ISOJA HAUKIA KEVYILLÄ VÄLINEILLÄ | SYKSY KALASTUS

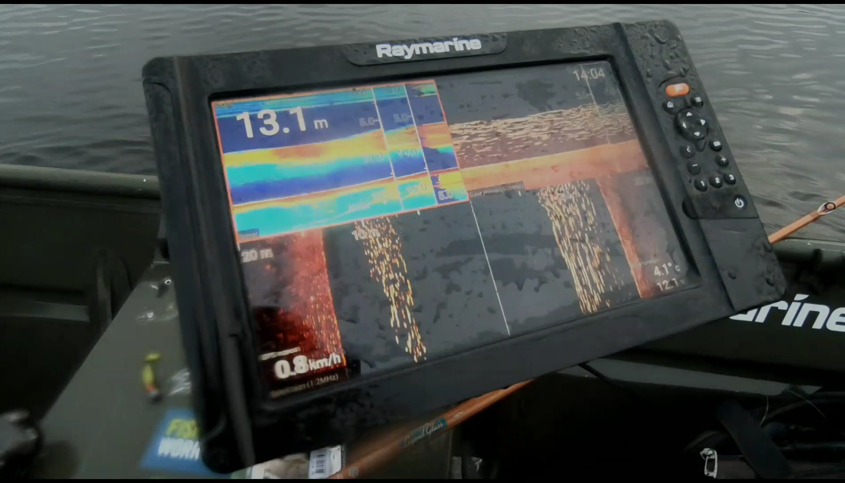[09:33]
On screen: depth 13.1 m, speed 0.8 km/h
Me heitellään tohon täky parvien sekaan vielä jonkun aikaa ja sit me lähdetään kotiin jo.
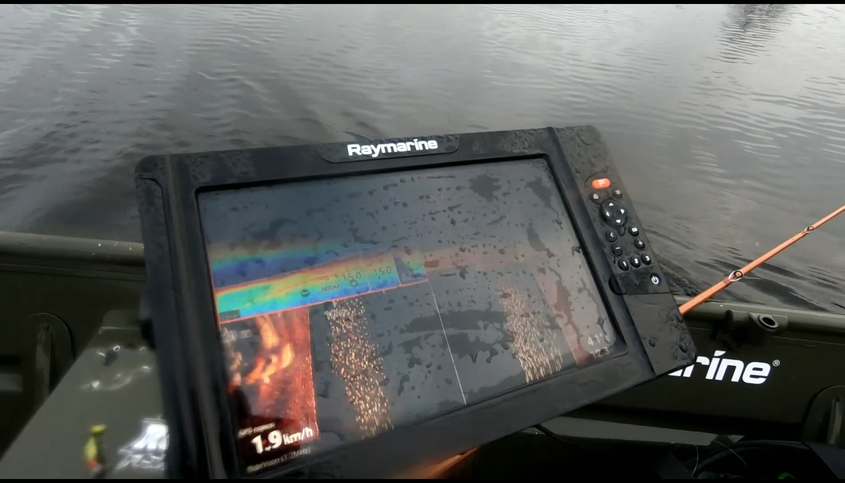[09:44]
Siellä näkyy äsken joku siinä isompia kaloja tuossa, kun ajeltiin. Oli joukossa, kokeillaan heittää. Sen jälkeen lähdetään, jos ei mitään tuu.